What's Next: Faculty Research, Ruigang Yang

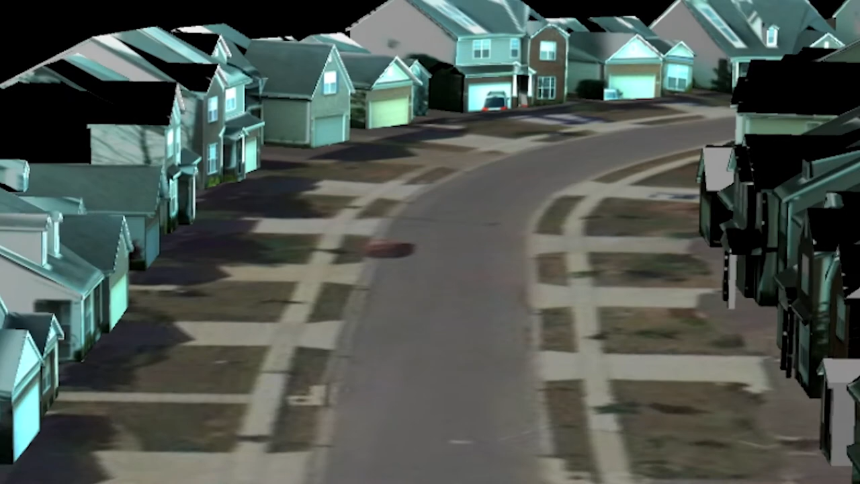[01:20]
So I think in layman's term, we are really trying to make a 3D version of Google Street View.